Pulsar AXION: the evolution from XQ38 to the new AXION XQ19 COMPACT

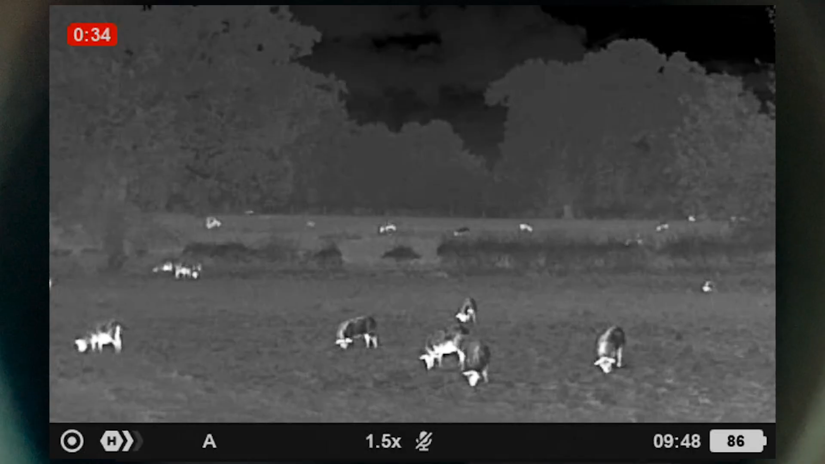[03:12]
The new Axion XQ19 Compact has gone widescreen and it looks like this now or this or even this because it allows you to decide.
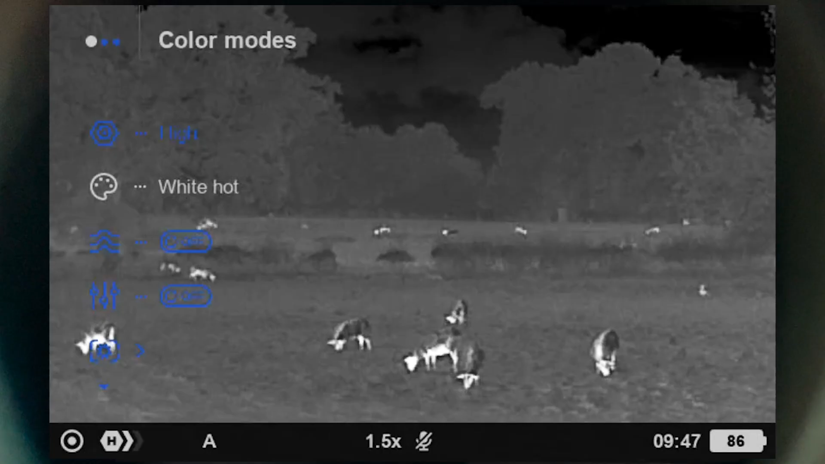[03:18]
It even has an extra green color palette and that makes nine in all.
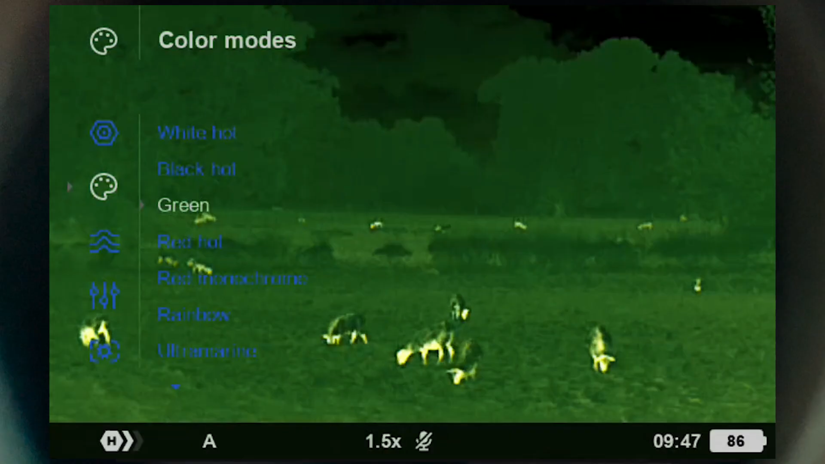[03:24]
But the best bit is that all these improvements come at a much lower price.